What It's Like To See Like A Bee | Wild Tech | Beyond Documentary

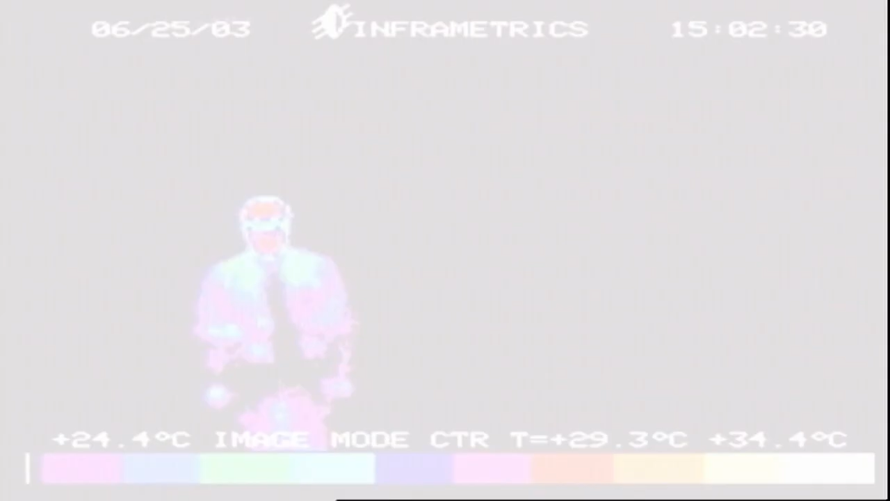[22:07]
On screen: spot 29.3°C, scale top 34.4°C, scale bottom 24.4°C
all objects in the nature emit radiation
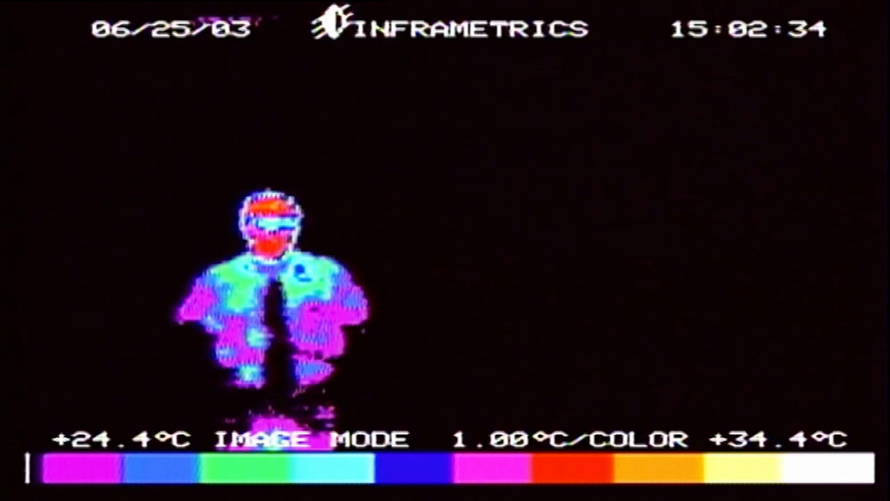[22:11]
On screen: scale top 34.4°C, scale bottom 24.4°C
the color of that radiation depends on the temperature of the object I'm
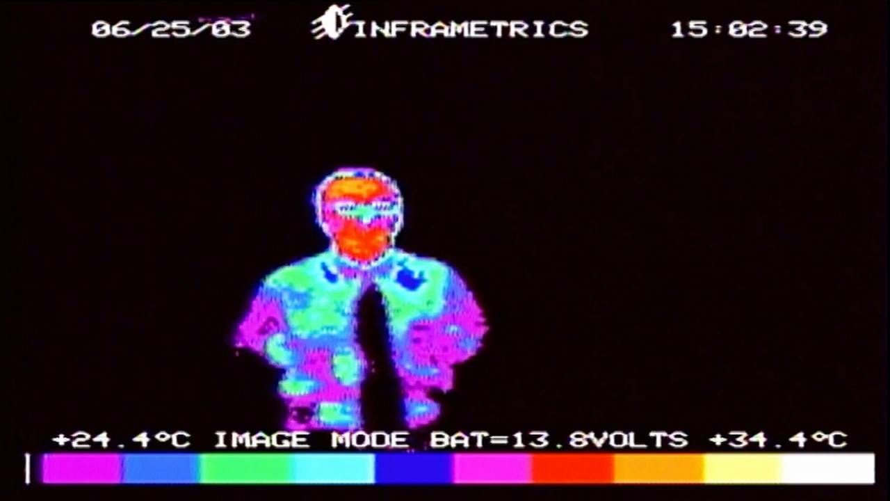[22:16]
On screen: scale top 34.4°C, scale bottom 24.4°C
emitting infrared radiation right now human eyes cannot detect infrared radiation however the pit wiper can do that
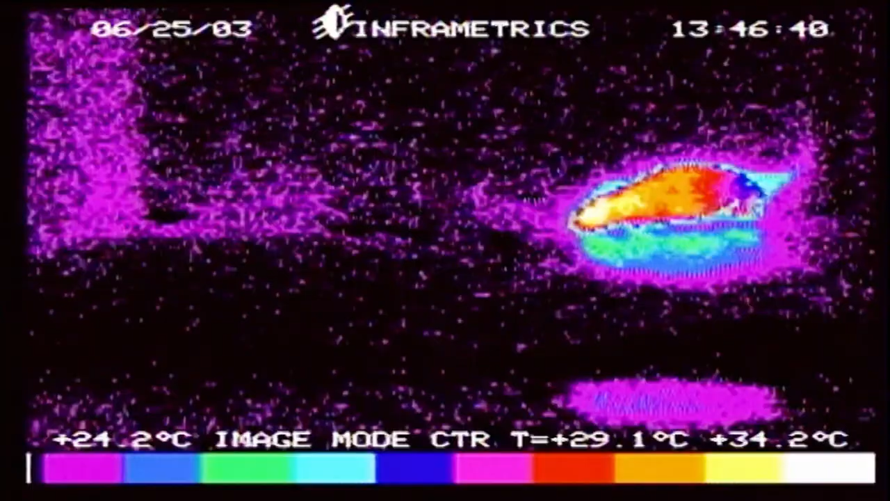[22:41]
of day standing out from the background heat
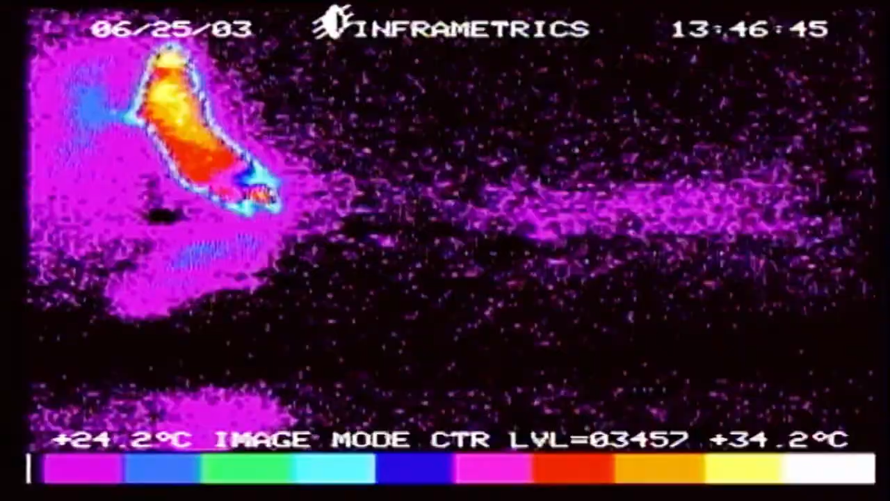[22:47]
On screen: scale top 34.2°C, scale bottom 24.2°C
the pit wiper has some very distinct features one